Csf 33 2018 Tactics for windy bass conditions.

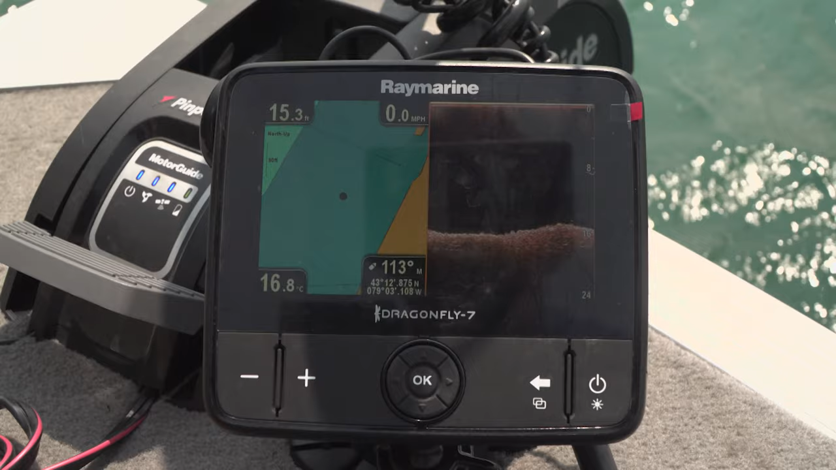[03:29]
On screen: water 16.8°C, speed 0.0 mph
but also my Dragonfly Raymarine unit that's attached to the bottom of my electric.
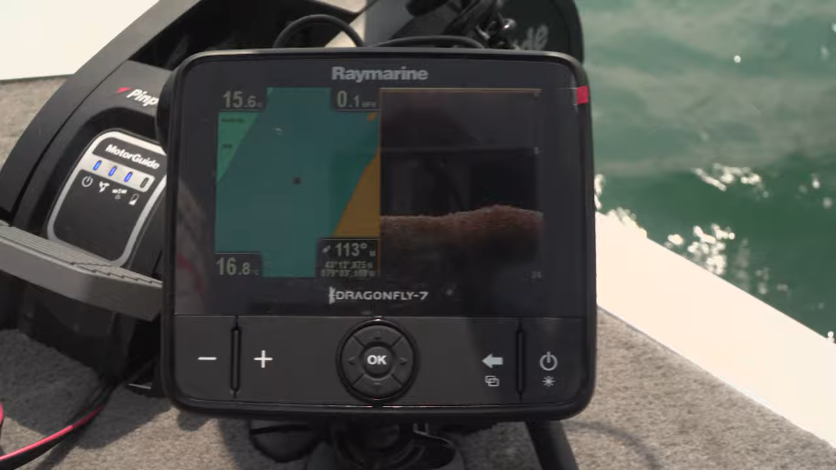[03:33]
So right now, it's reading about 14, 15 feet. You can see that we're right on the brake. So what I'm trying to do is stay on that 15-foot brake, and I'm casting into about 4 or 5 feet of water.